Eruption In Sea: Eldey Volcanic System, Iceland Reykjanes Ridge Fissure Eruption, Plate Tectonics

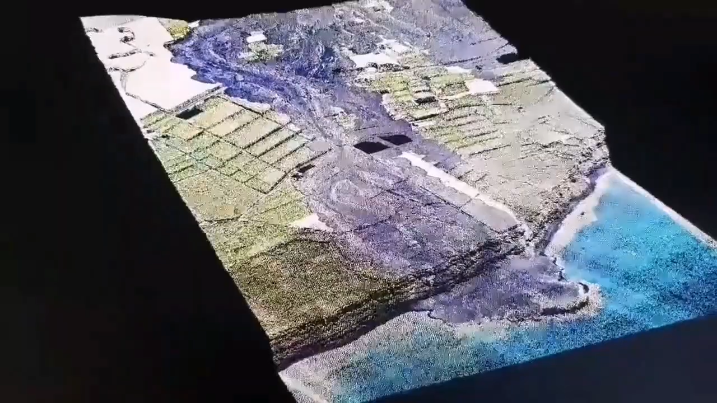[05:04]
This is a 3d model we have created and it shows the lava flow where it ended up on the sea.